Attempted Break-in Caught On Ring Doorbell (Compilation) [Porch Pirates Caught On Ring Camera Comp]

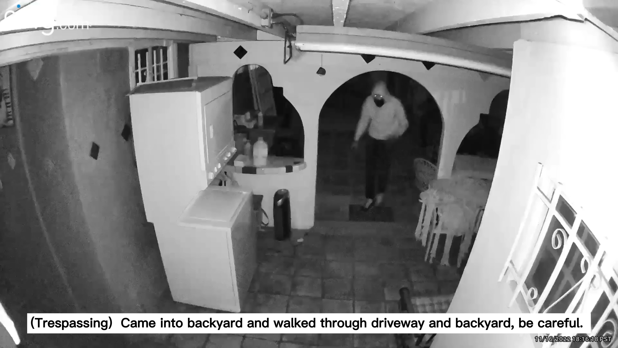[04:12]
Trespassing came into backyard and walked through driveway and backyard. Be careful!
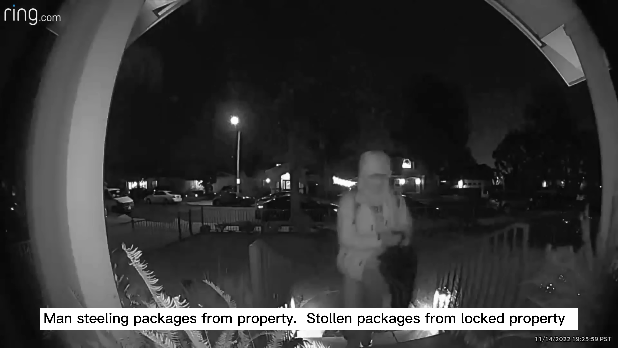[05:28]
Man stealing packages from property. stolen packages from locked property.
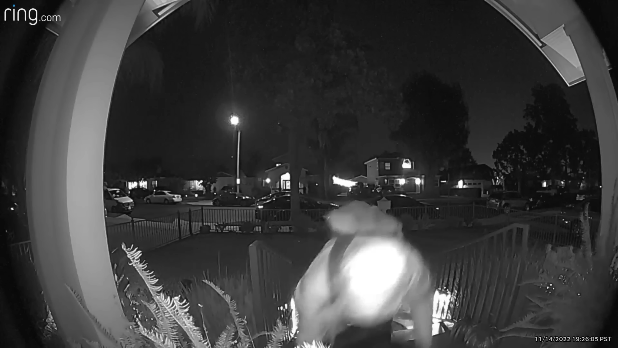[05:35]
Wow! Just look at this guy! And he gets caught, but homeowner lets him go.
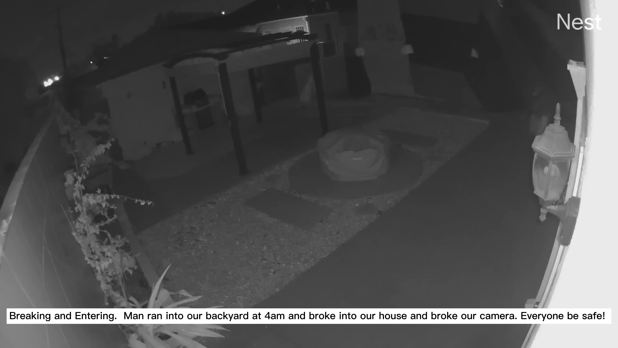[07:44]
Man ran into our backyard at 4M and broke into our house and broke our camera. Everyone be safe. Lock car doors.
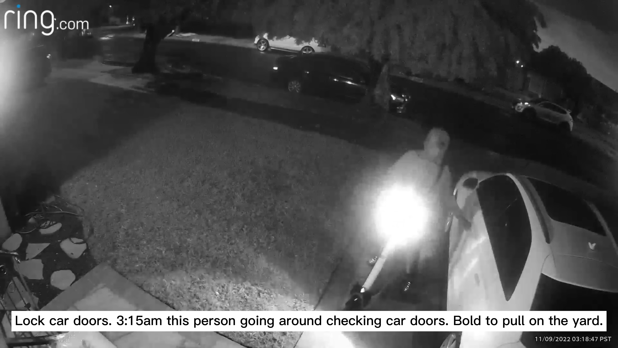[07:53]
3.15am this person going around checking car doors. Bull to pull on the yard.
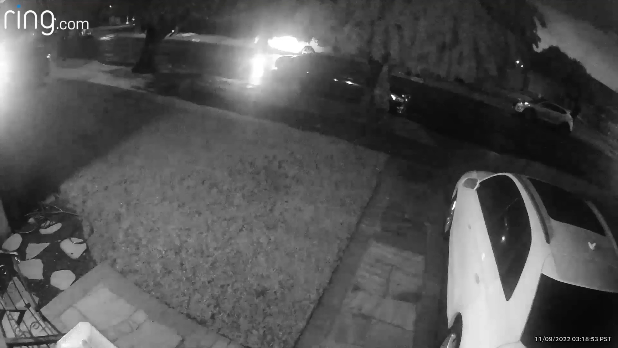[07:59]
And he looks very young as well.
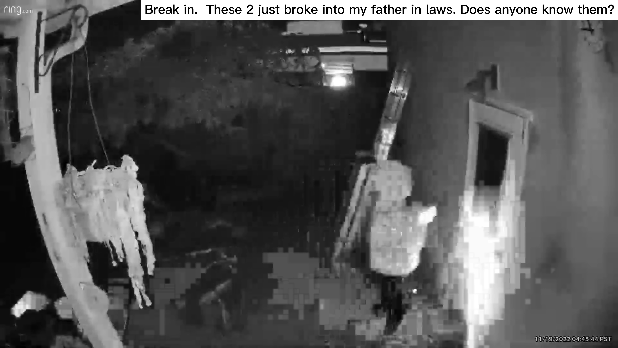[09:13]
Chula Vista, California. Chula Vista, California. Break-in. These two just broke into my father-in-law's. Does anyone know them?
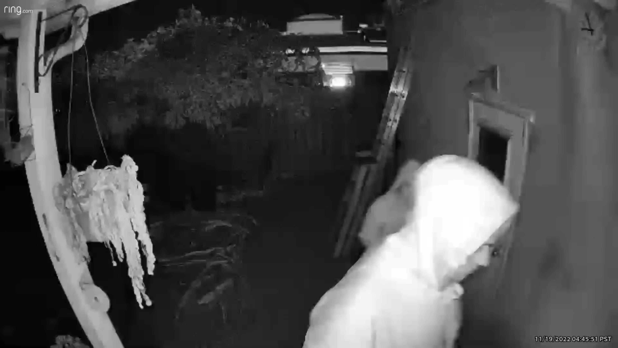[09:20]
This happened at Chula Vista, California. There's three more clips of this incident.
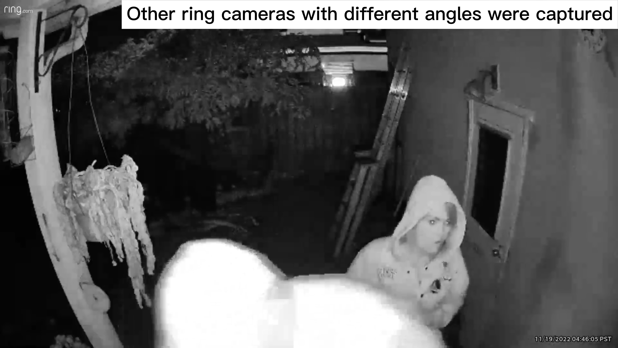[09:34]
Other ring cameras with different angles were captured. Watch until they end. Thread clip.